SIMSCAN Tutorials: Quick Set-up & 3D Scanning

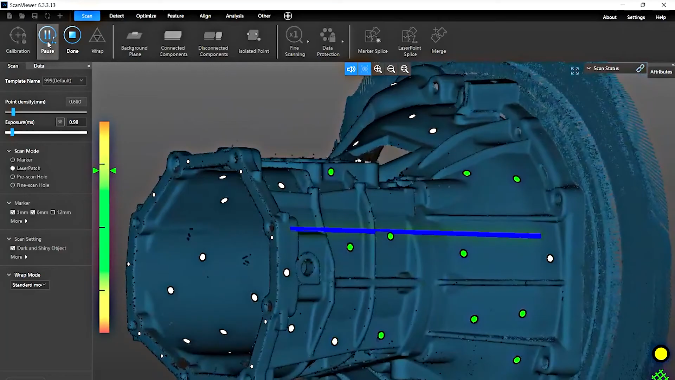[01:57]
It can accurately capture 3D data objects with complex surfaces or in confined areas.